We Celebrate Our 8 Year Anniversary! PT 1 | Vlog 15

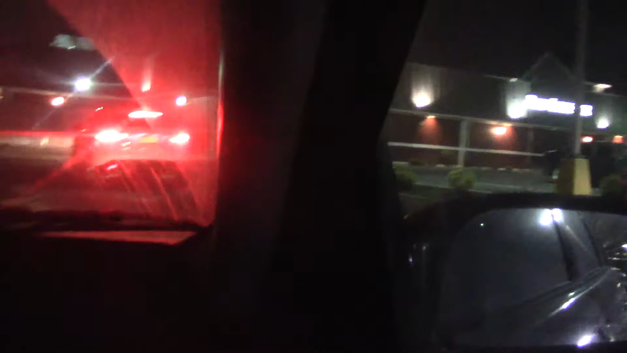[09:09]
I think he thought you could just slide through. And then he realized, oh, there's a barrier.